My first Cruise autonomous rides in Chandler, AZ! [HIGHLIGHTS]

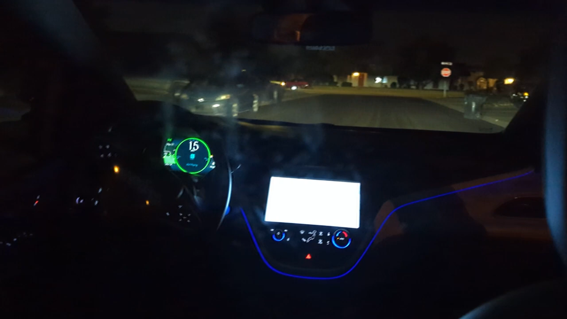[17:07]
I'm glad I was recording. That's... Okay, so... I could see this being a bit of a trickier turn at a different time of day. Um... It's not exactly... It's not exactly a main road, but it's kind of like halfway in between. Or like a mid-neighborhood road. Um... Yep. Same old stop sign. Okay.
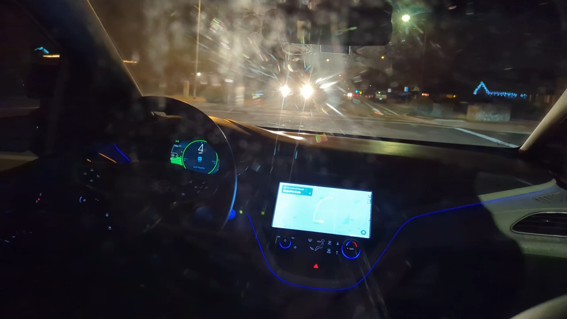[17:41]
So we've... We've arrived pretty much at the same time as another road user. And we are... Okay. We're proceeding? Yep. Okay. Cool. Nice and easy. I kind of wonder what would've happened. If that... That truck decided to turn a little faster. Or... I guess we would've just slowed down. But... You know. Cool. We've got a... We've got a garbage can in the bike lane here. Yeah. Just kind of edging around that.
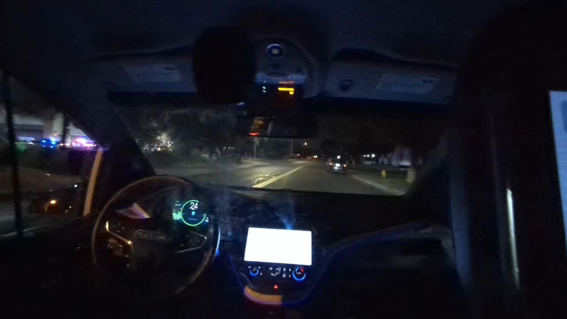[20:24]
It's like scared of parked cars. I've never seen that. Oh, there's a bunch of police. Over there. Too bad there's no third person views. So I can't see that this car recognizes them. Uh... Oh well. Okay. Bit of... Bit of hesitation. Bit of hesitation. Um...
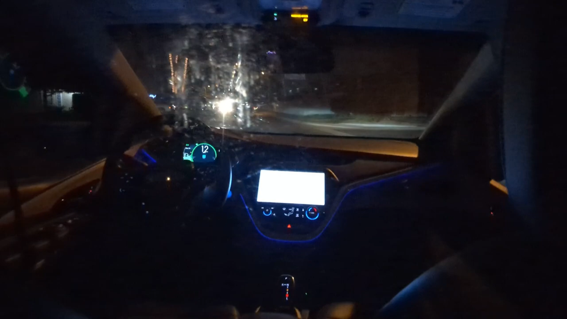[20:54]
I wish I could turn the lights on in here. But uh... Nope. Gonna tape over those. Go.